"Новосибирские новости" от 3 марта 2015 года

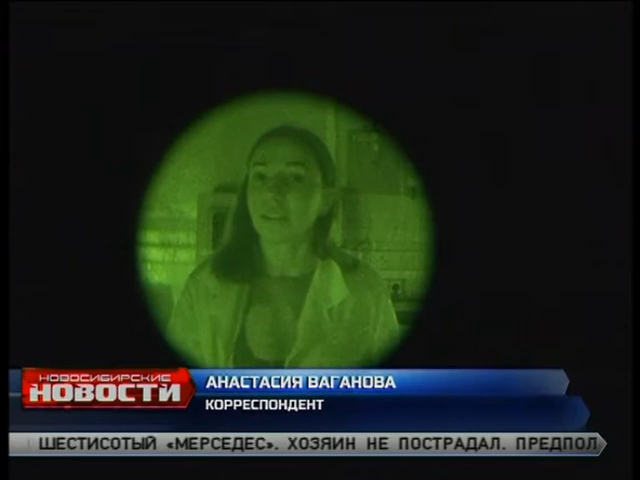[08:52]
Видно, кстати, хорошо, но чтобы было понятно, я нахожусь в полной темноте.